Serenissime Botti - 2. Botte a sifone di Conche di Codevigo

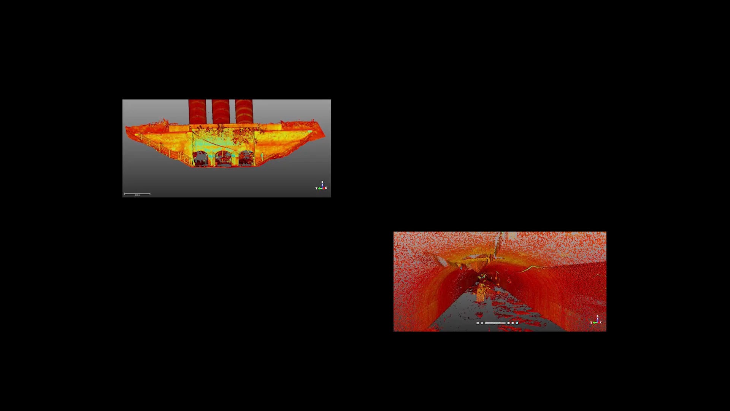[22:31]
dell'intervento eseguito dal Consorzio Venezia Nuova per conto del Provveditorato Opere Pubbliche.
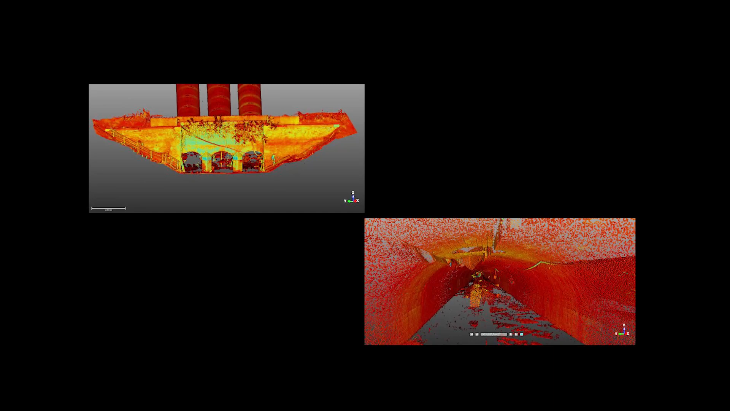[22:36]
Inoltre è stato eseguito un rilievo tridimensionale per ricostruire fedelmente la geometria dell'opera.
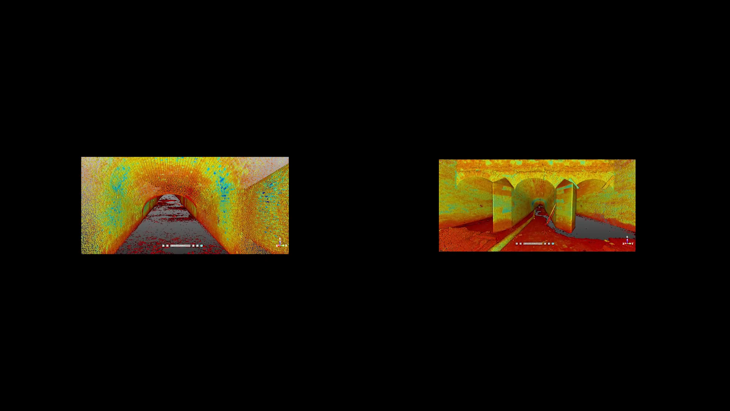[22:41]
A fronte di questo rilievo è stato possibile apprezzare la
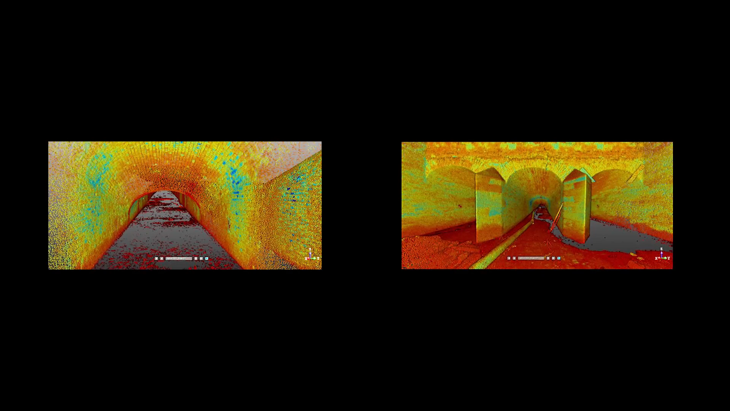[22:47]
perfetta identicità e correttezza geometrica dell'opera,